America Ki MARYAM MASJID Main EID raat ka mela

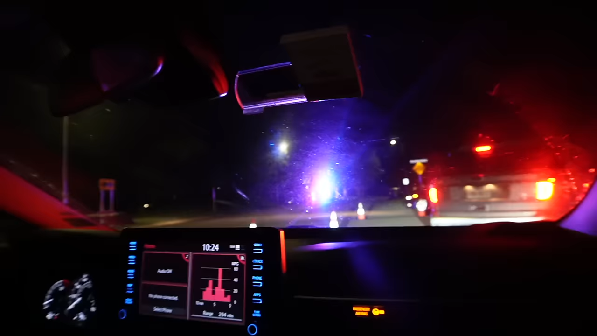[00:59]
اتنی بڑی سیکیورٹی پولیس کی اس مسجد کو دی ہوئی ہے جس کا میں سوچ بھی نہیں سکتا تھا